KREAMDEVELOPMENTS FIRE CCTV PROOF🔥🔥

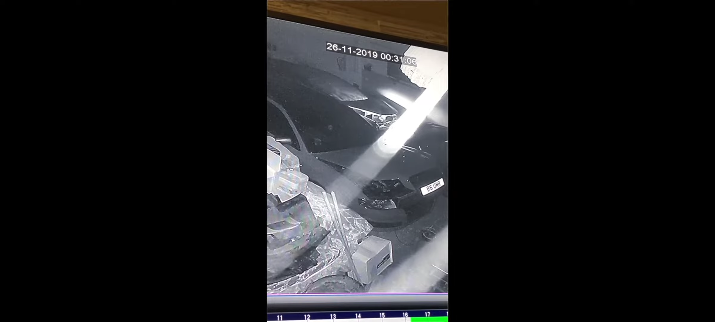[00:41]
this is in the pitch black darkness you cannot see in there whatsoever you'll need a torch we left at 7 pm in the evening all of us and the timeline from not only the alarm
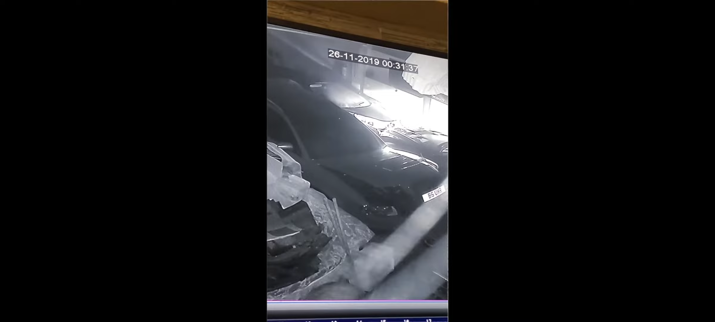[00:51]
logs but the cctv also show that we all left at that time so unless i put some sort of time bomb in this place there's no way of detonating that from home which is where i was okay that's an electrical fire that started in the mclaren which caused the fire and caused my livelihood to burn to the ground the cctv was given to the police upon request on site when they came to the premises and they were carrying out the investigation which you'll now see in the next clip